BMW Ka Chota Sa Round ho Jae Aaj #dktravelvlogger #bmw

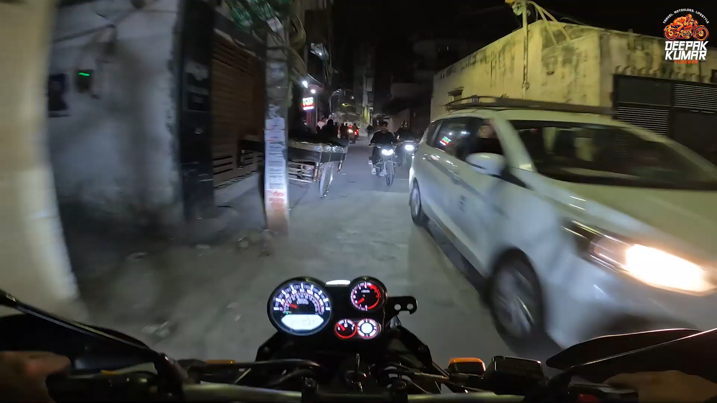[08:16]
और वो जो रेड रेड चमक रही है वो अजय की गाड़ी है।